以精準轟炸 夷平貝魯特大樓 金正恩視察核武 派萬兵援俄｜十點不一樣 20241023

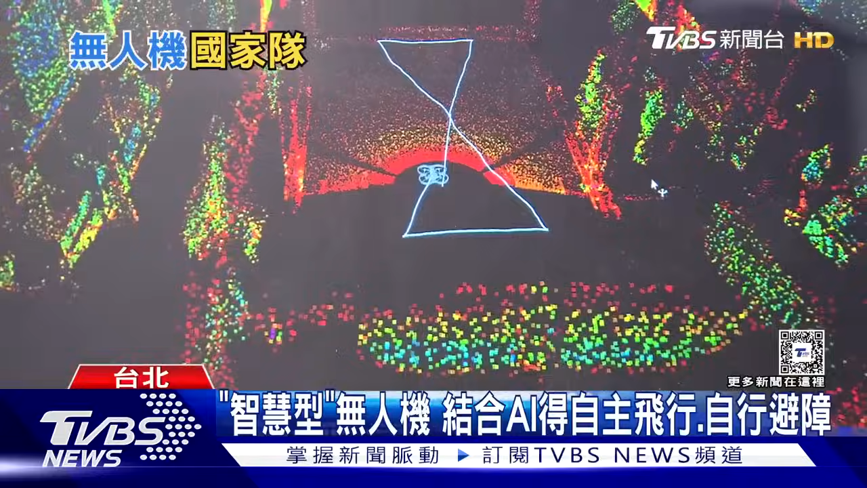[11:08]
间的3D图像系统在判别路上有无障碍
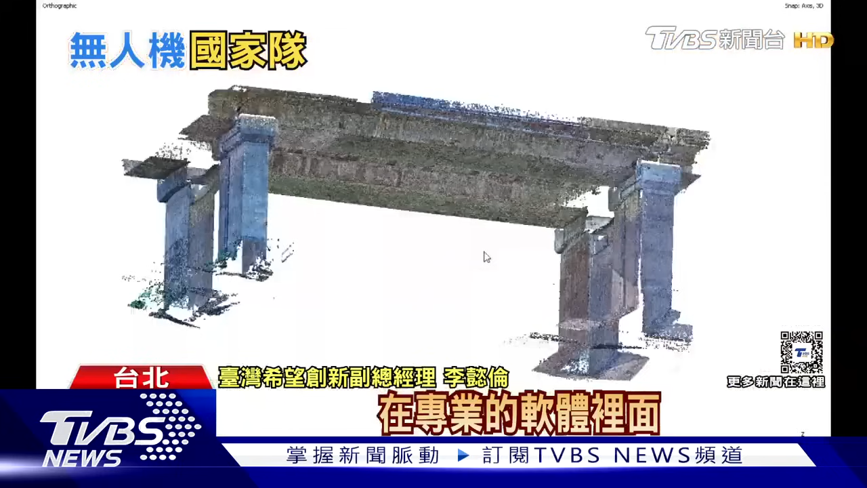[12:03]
面我们可以进行分析地震之后它会出现一些裂缝裂痕等等我们可以去判断说它的裂缝是因何而产生它有没有锈石 有没有渗